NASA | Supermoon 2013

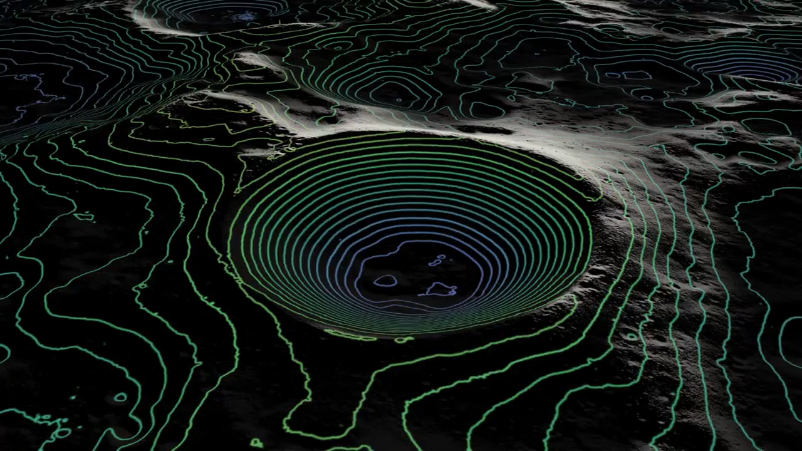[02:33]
You never get any sunlight at all. And, of course, those are very difficult to image. But we're actually bouncing lasers down to the moon.